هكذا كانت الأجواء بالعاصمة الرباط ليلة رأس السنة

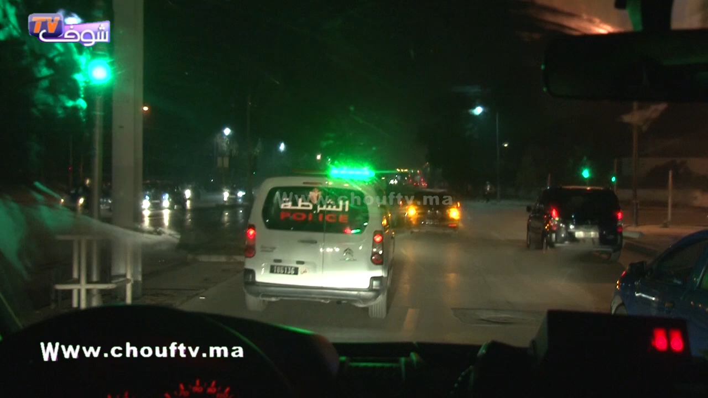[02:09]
وذلك لضمان تأطير محكم لكل المحاور الطرقية والنقط الحساسة والحيوية